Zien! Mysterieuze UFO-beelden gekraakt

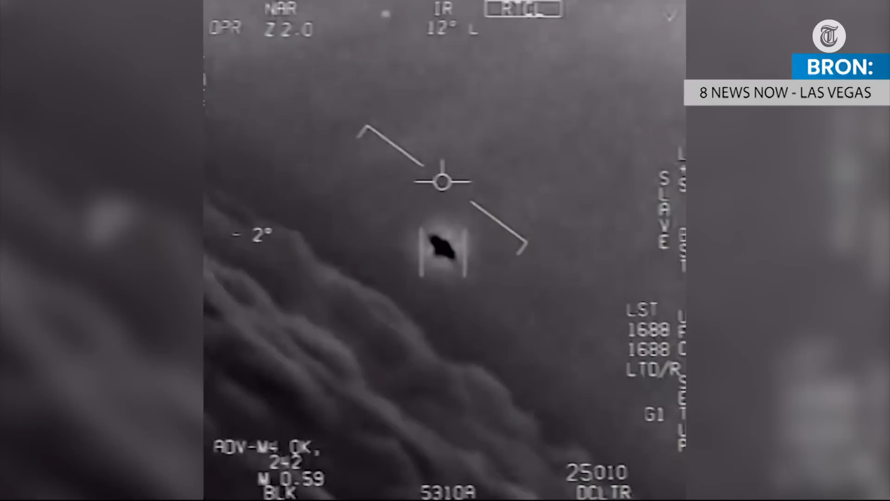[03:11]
Ja, dit is een hele bekende. Dit is de aardvader van alle UFO-filmpjes. Je ziet hier een object langs de hemel gaan, gefilmd door een straaljager. En je ziet hem ook draaien, zie je dat?
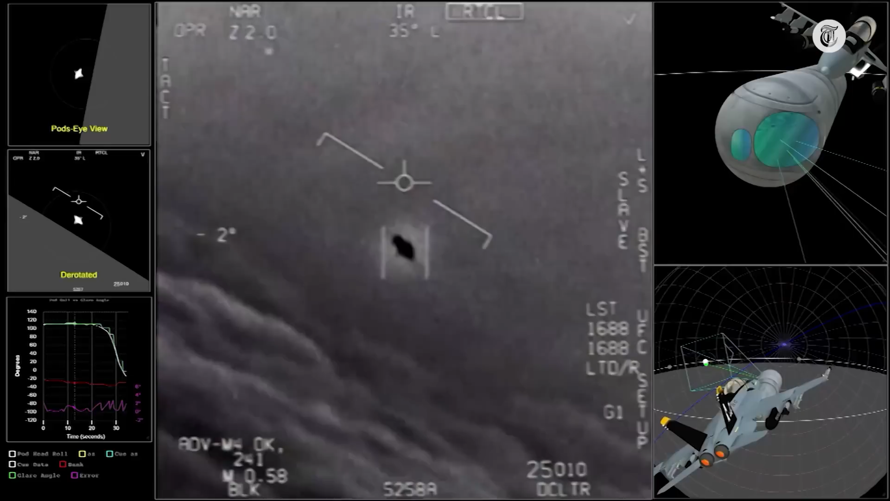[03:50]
Dat is de schittering die je ziet. Het is een warmtebeeldcamera. Een schittering van warmte.
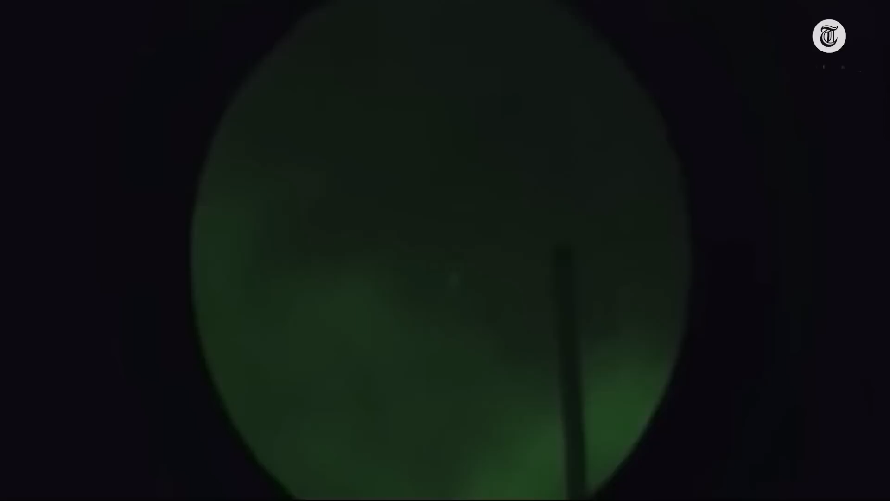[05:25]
Dit is een ander bekend filmpje. Ja, hier zie je dit is natuurlijk verbijsterend als je het ziet. Een knipperende driehoek. Ja.
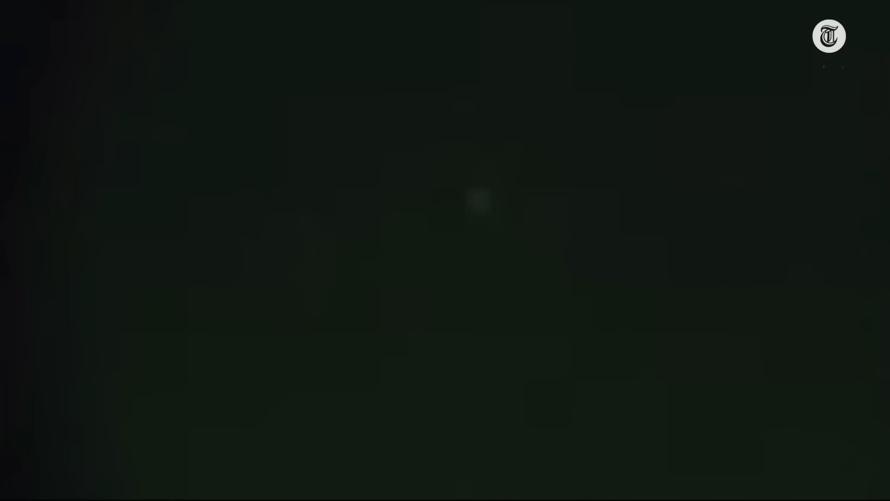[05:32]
Nou ja, wat is dit, zou je denken als je het ziet. En Mick West heeft er hier ook naar gekeken. En wat blijkt, dit is gewoon een verkeersvliegtuig. En dat zie je aan het knipperpatroon. En dat knipperpatroon, dat is precies hetzelfde als we gewend zijn bij verkeersvliegtuigen.
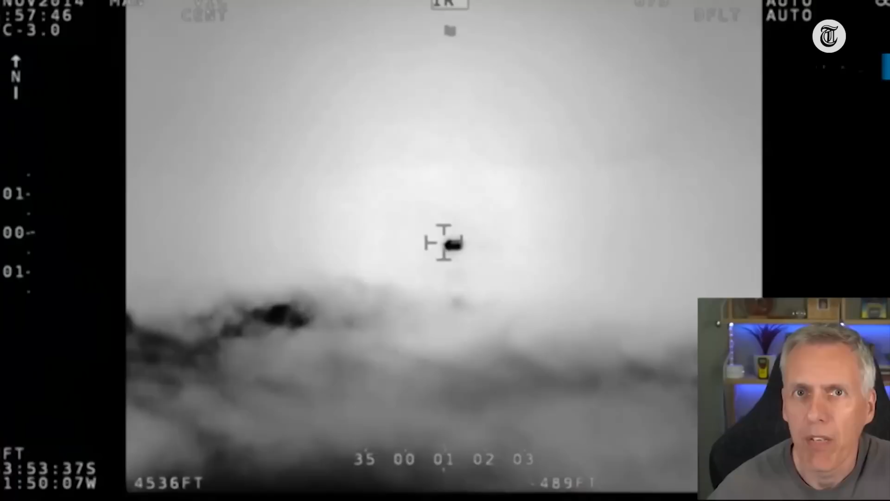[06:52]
Ja, hier zie je... Dit was een tijd een bekende UFO-film. Hieronder zie je overigens Mick West.
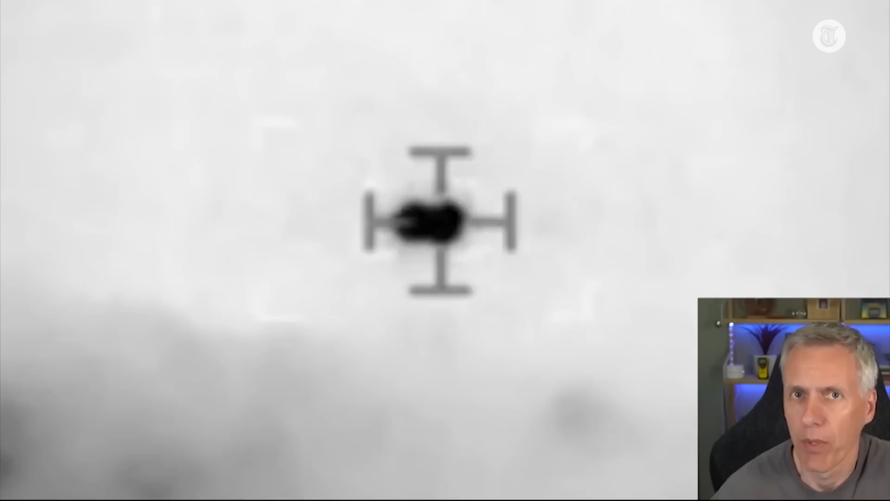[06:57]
Ja. Hier zie je die lensflare.
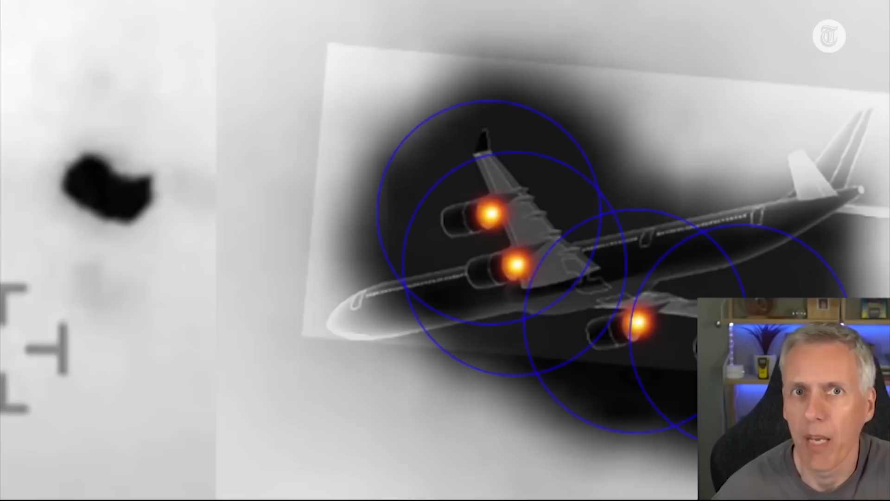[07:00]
Dus hier zie je dat warmtebeeld. Dit bleek echt ook dit vliegtuig te zijn. Een Airbus 340.
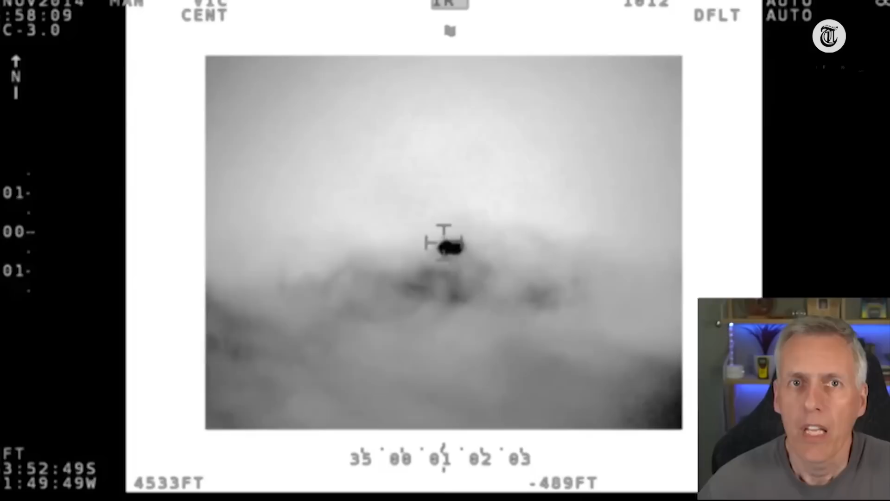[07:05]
De warmteuitstoot werd op een bepaalde manier weergegeven. De warmteuitstoot van een Airbus 340.
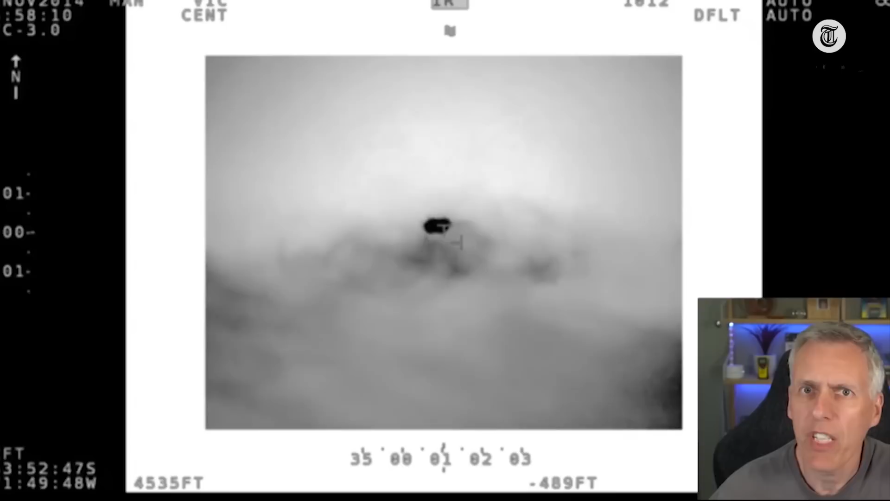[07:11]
Dat ziet er best wel UFO-achtig uit. Net als in die eerste beelden die we zagen. Dus hier zie je eigenlijk van... Zo ziet het er dus uit als je op 10 kilometer afstand...
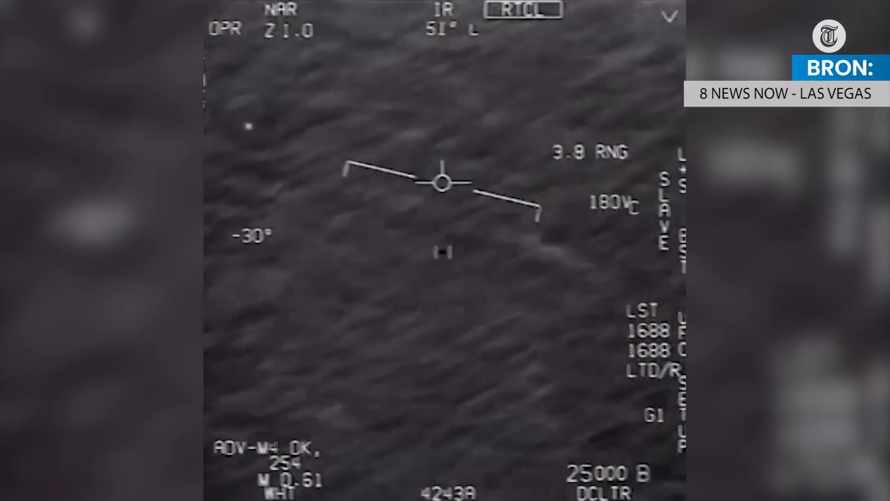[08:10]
Maar dat zit niet vlak boven het water. Dat zit veel hoger. En dat beweegt gewoon ten opzichte van de achtergrond. Lijkt dan heel snel te bewegen. Ja.